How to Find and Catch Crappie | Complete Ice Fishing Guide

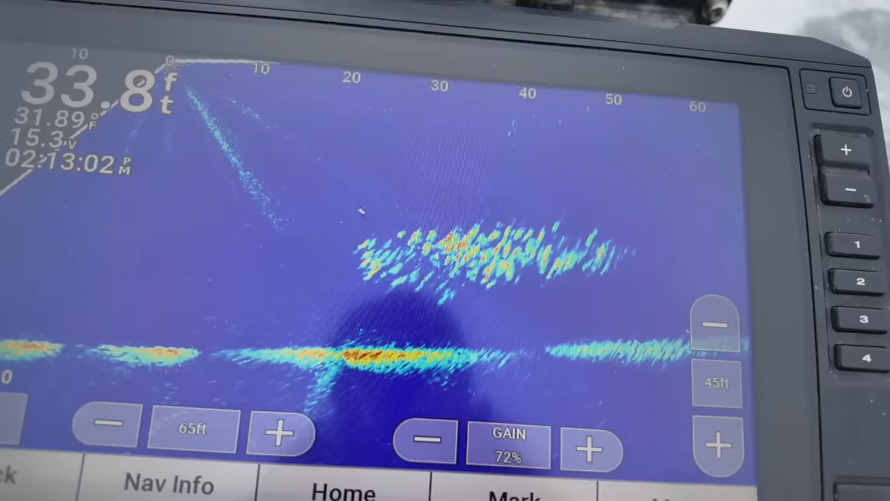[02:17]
On screen: depth 33.8 ft, water 31.89°F
got the classic garmin live scope ls32 here and it has been definitely game changing in the amount of time and energy i spend
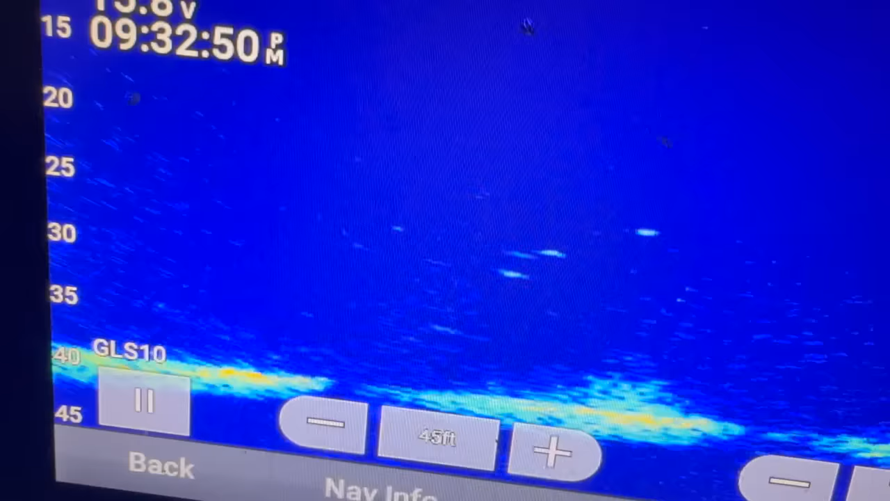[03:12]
fish haven't been moving for a while i'll just put the live scope in down mode and use
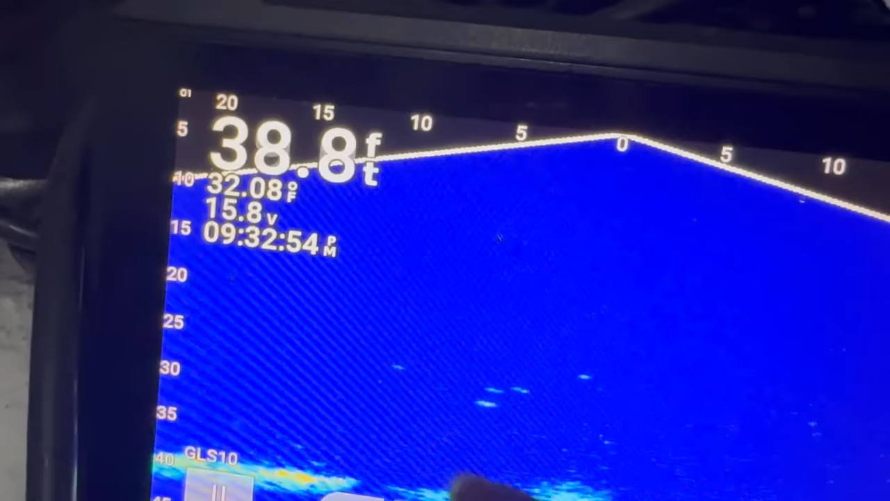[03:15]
On screen: depth 38.8 ft, water 32.08°F
it as a flasher and live i love that it's my favorite way to fish especially
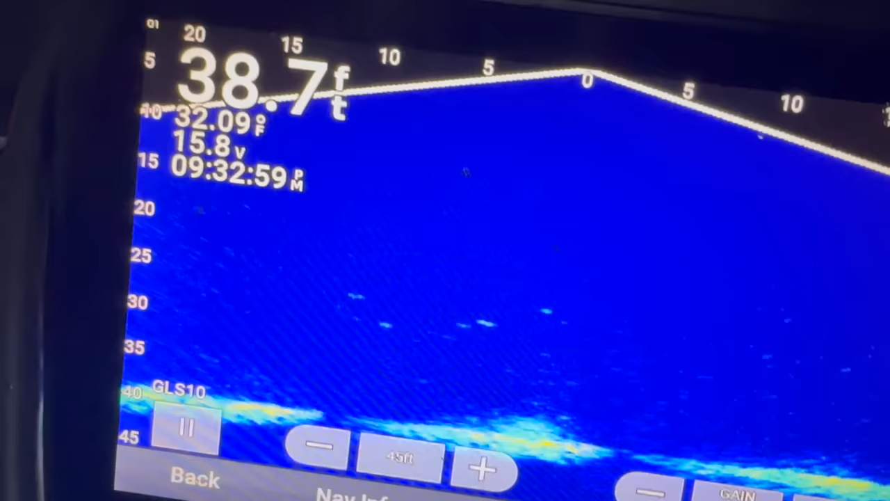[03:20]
On screen: depth 38.7 ft, water 32.09°F
on the cold days when i'm not moving but on a beautiful midday bite when the fish are on the go if you have live keeping